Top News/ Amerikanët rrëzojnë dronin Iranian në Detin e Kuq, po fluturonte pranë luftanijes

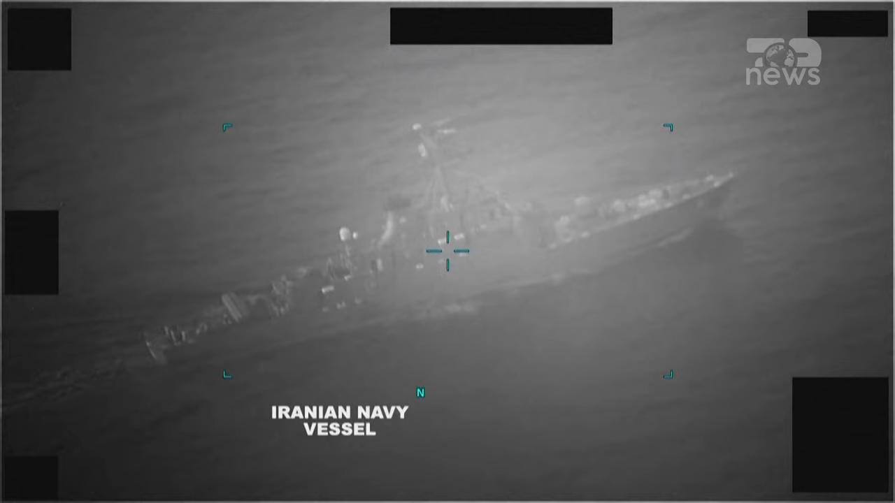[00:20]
Rëzimi dhe një dit pas e një dron iranian fytërojnë në më pak se 1500 metrat distans nga Europlan Bajsa Dwight Eisenhower,
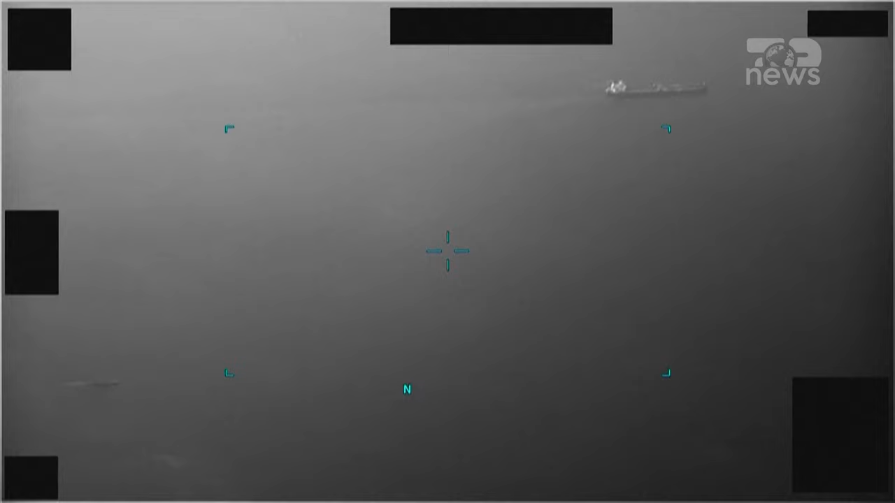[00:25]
e cila përkryon dëstër vide në ura ndërkomtare në i gjirin arabik.